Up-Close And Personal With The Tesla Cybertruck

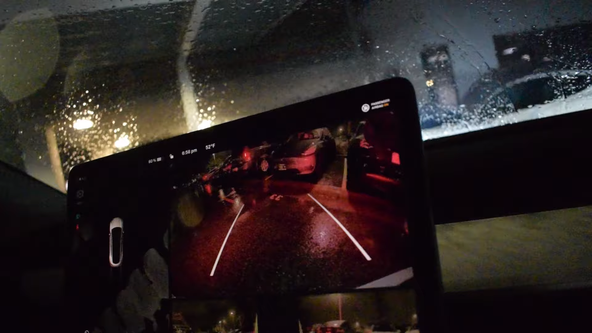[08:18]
Blinker. That's another blinker. Isn't this the windshield wiper? No, that's the shifter.
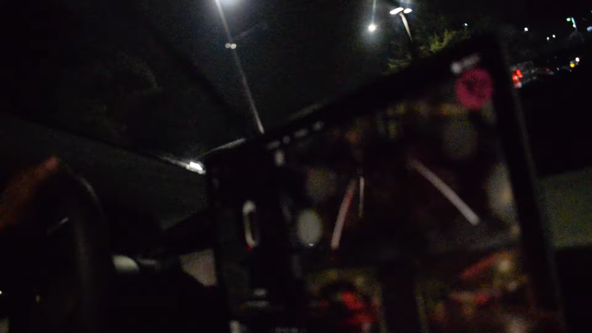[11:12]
Whoa. I know there's a car right there, dummy. Mode where you don't do anything. Oh, the self-parking? No, well, that too. No, the self-driving. No, I don't want the self-driving.